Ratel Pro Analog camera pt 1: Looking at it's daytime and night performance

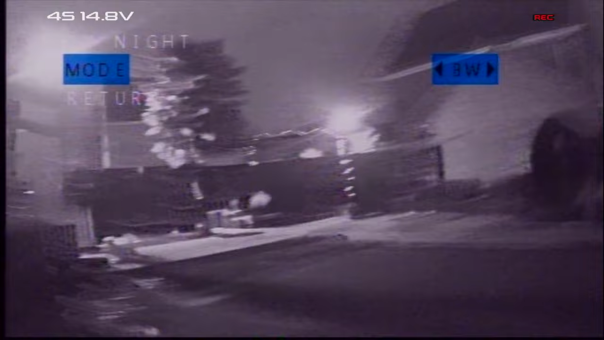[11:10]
I don't know if I'm a fan of the smearing I get these trails which is not good
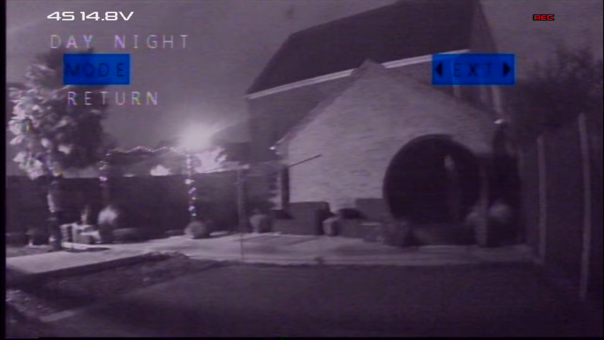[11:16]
EXT is it I don't know what EXT is for what's the difference between that and colour